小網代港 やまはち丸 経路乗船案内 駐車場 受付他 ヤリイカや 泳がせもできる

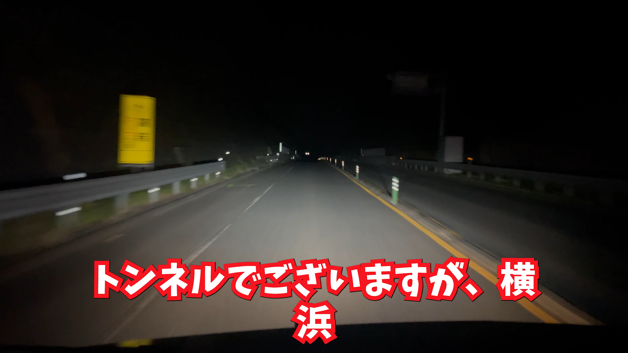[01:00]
はい、ということでね、いきなりトンネルでございますが横浜横須賀道路、絹笠インターから三浦縦貫道路に向かっております
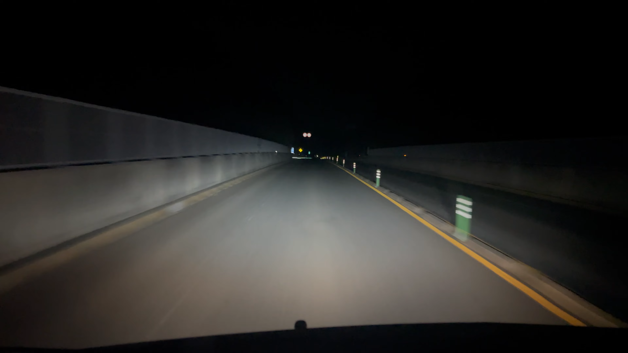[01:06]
三浦縦貫道の入り口に来ました料金表見づらくてごめんなさい小銭をね、
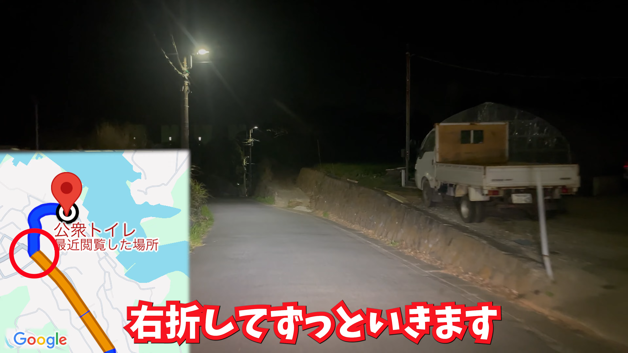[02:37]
えー、右側にね大和丸さんの看板が出てきます
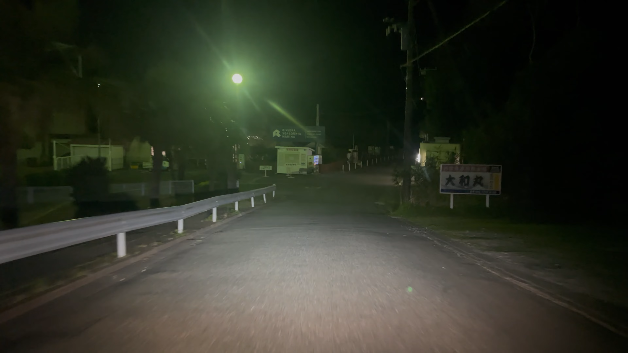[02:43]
そしてその隣ですその隣が駐車場到着でございます隣にはトイレ、